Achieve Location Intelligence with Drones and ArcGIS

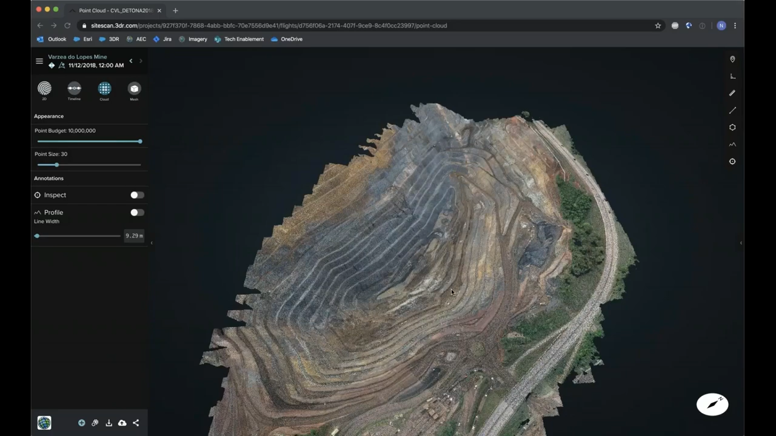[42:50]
Using some of the tools on the right-hand side of the screen, we're able to conduct some first-level analysis directly on the cloud. For example, we can generate a profile view of the site, visualize elevations across the pit wall,
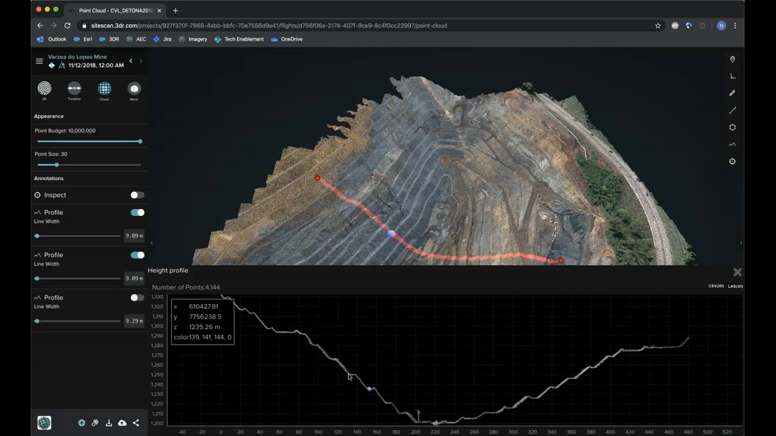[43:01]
and export this information as a CSV in 2D or as a LAS 3D point cloud.
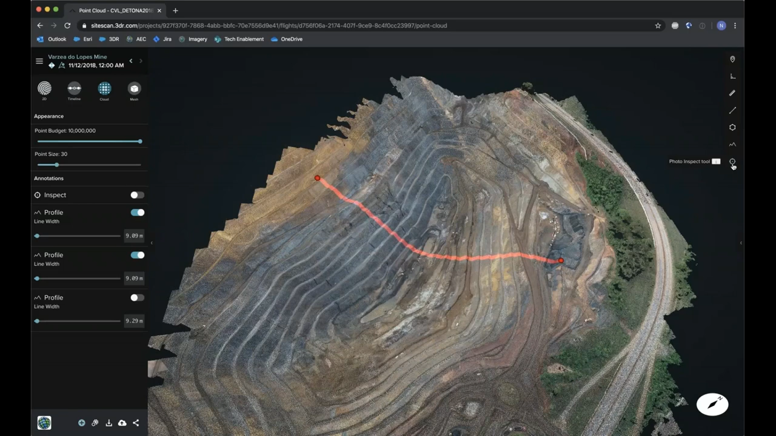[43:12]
Using the photo inspect tool, we can conduct safety inspections across the site. By using this tool, I'm able to immediately pull up all the photographs that were used to generate this point.
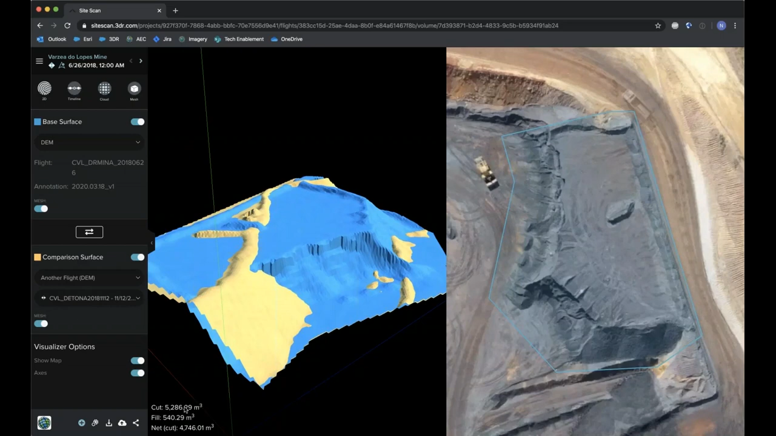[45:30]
So here in blue, we see the current data, and in gold, we see the data from the previous flight. Change is automatically updated in the bottom of the screen.